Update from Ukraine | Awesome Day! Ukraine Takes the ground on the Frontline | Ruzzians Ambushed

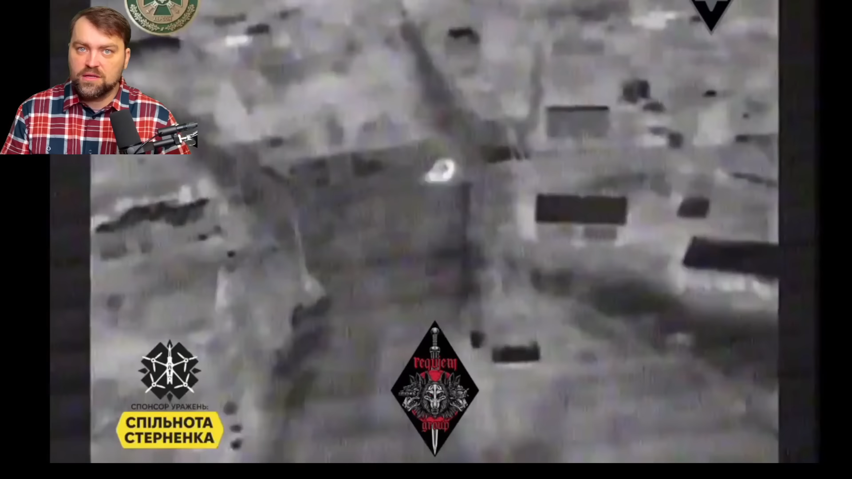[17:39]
This is kind of the usual drone video you might say but no it isn't.
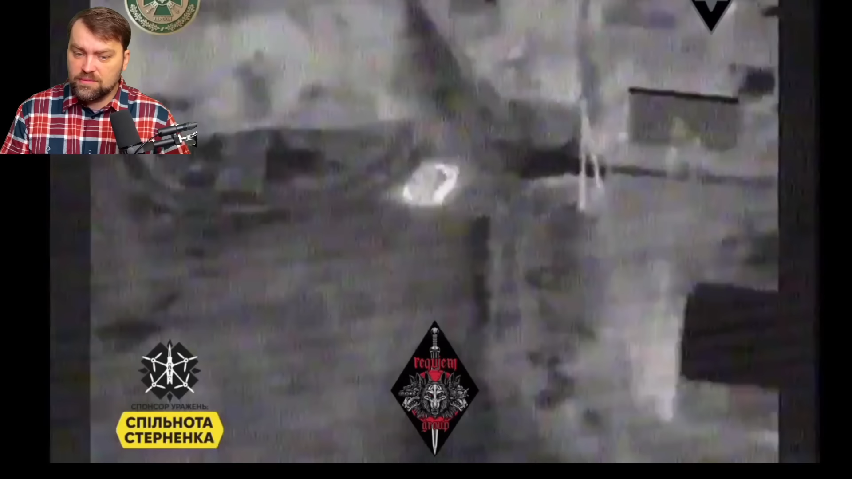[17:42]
It is the FPV drone attack during the night time using the thermal camera. And this is the Ukrainian drone. Let's see how the scene looks from the other normal camera from the different drone perspective. So here we go.